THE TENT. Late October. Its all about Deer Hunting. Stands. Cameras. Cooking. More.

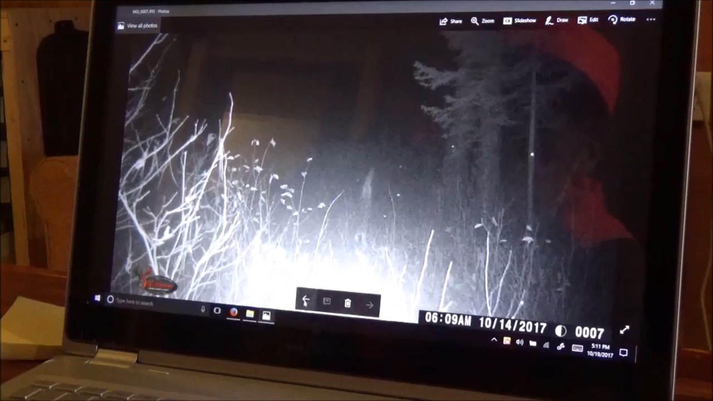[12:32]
Oh, maybe not. That might be the back of its head, because that looks like that's probably the tail. And there it goes off. That's it.
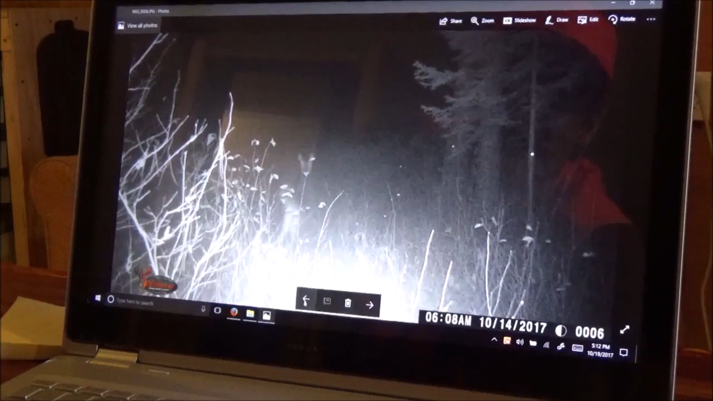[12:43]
So there has been a deer in there, but that was at 6:08 in the morning on the 14th. Now I'm going to transfer these files, and then I'll bring this SD card out.